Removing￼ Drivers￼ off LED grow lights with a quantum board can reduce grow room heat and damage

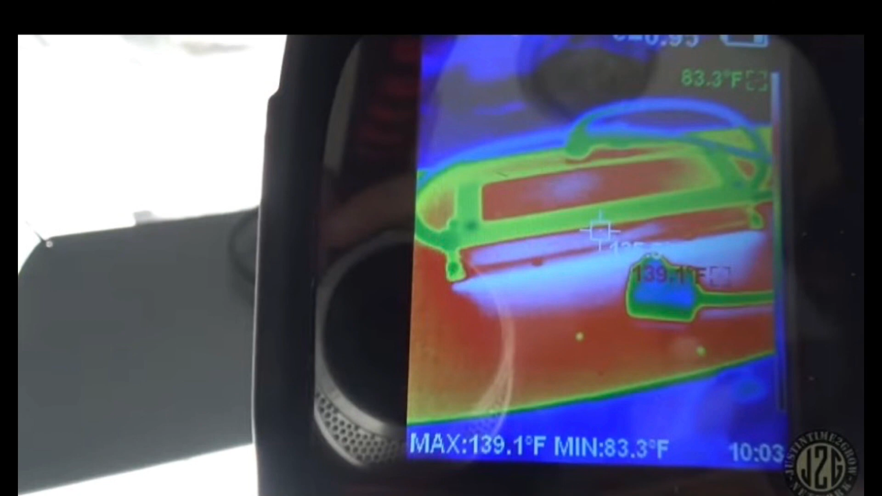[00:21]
On screen: max 139.1°F, min 83.3°F
See on this infrared Predator Sculpt, you can see the hotspot that is produced when the driver is collided directly on the quantum board here. So remove this driver and you will remove this hotspot.